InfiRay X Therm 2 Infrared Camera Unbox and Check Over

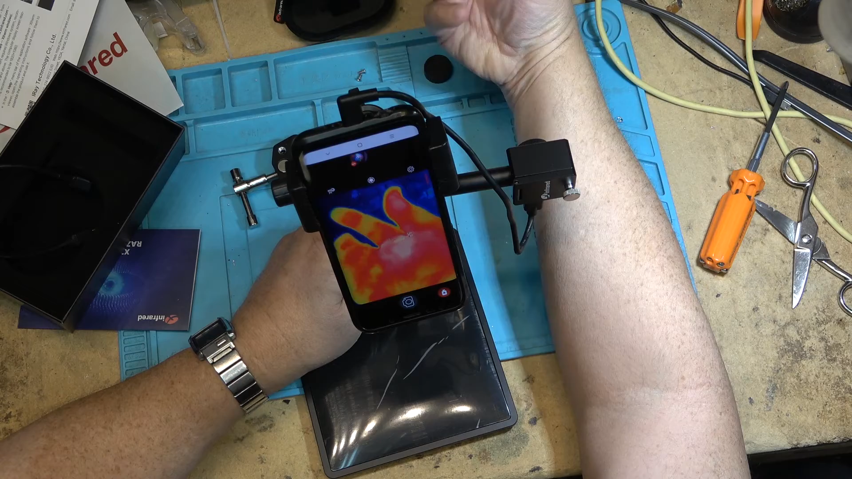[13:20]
hello stop that and what's that one do that's playback that's going into my library of stuff that I recorded from before even from the older the other cameras that I've got because I've got a library of footage that I recorded using the other cameras that I've been testing over the years but this is a playback
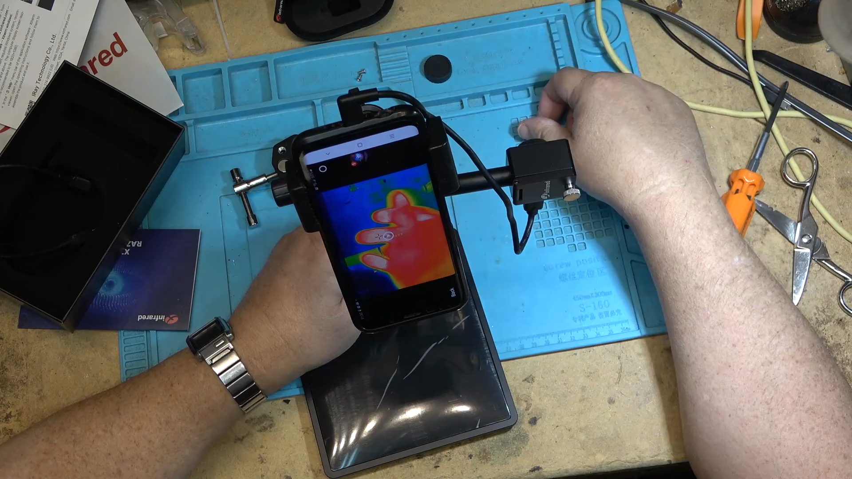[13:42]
of what I've just recorded right now I think that's it you'll actually record video of what's going on in front of the camera hello stop so that's that
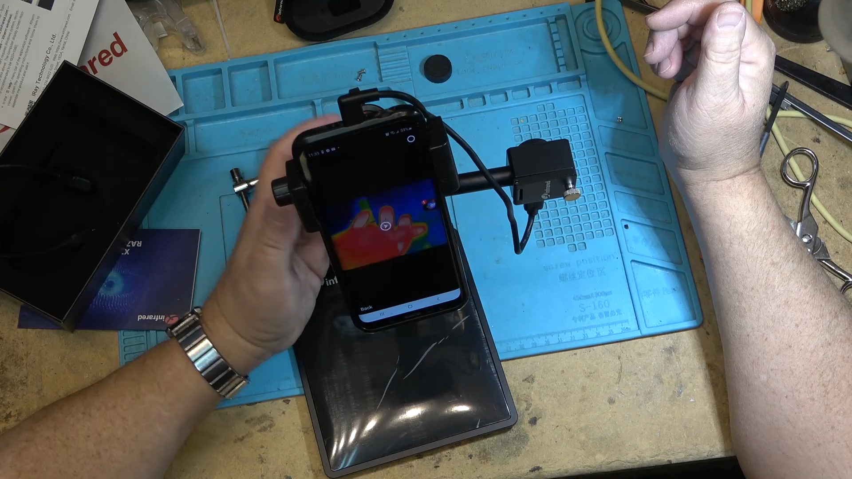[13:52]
this was a demo of this new infrared camera this one is the model